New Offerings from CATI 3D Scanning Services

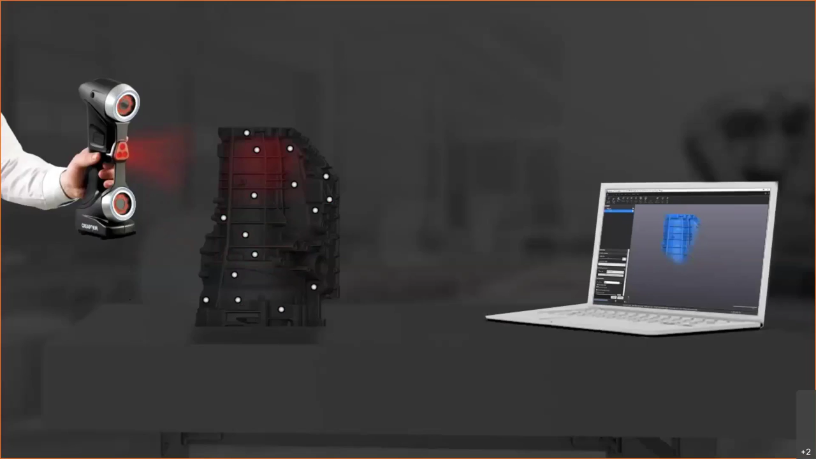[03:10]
create a reference frame that will then allow us to begin collecting that surface data based off of the lasers being projected on the surface of the part.
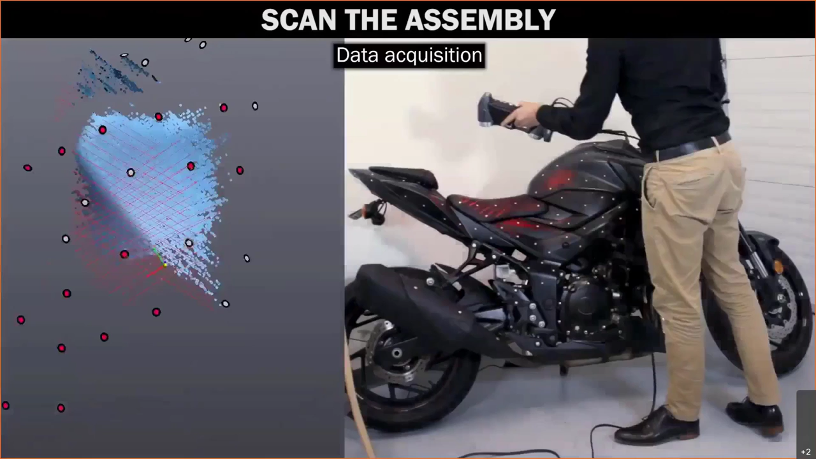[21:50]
Once we have our targets, we can acquire the data of the as assembled motorcycle seat. Once we have that scan, we'll disassemble the parts that we're interested in and we're going to scan.